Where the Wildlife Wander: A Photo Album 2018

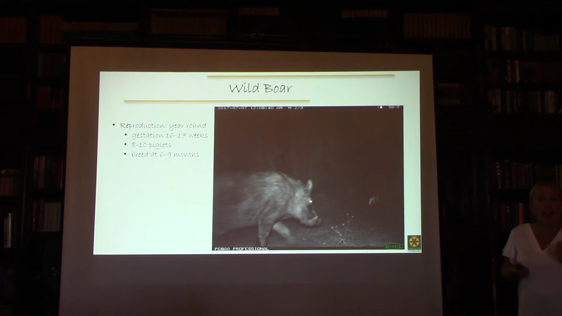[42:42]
They can have several litters in a year. It's pretty impressive. But we're just not really seeing them here. And I suspect that it has something to do with the predator
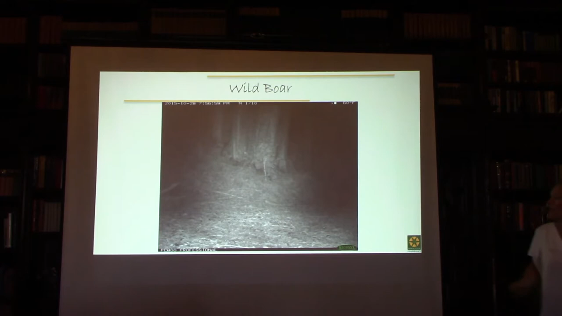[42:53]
population. This is, if you watch the clock up here, the mountain lion comes through about 3 minutes after the pig. Now, the mountain lion does look significantly smaller than that pig.
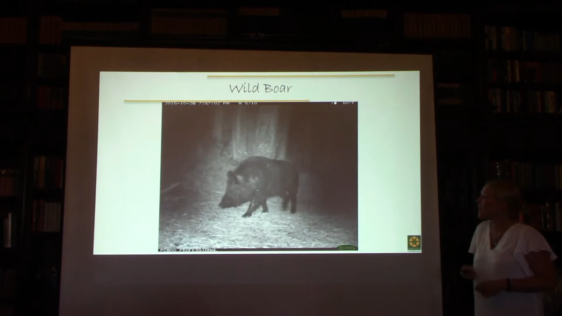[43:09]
It does not preclude the lion from going after the pig. They do go after very large prey sometimes.
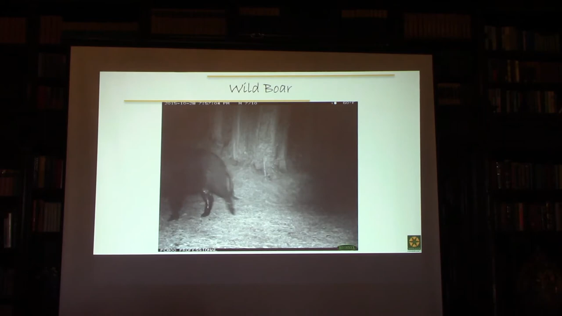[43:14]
But I suspect that the prey that they're really focused on is piglets. So in 4 years of having the camera project out, we clearly have not documented everything on the property. If you remember that map, there were definitely some holes in our map where it's really difficult country to get into.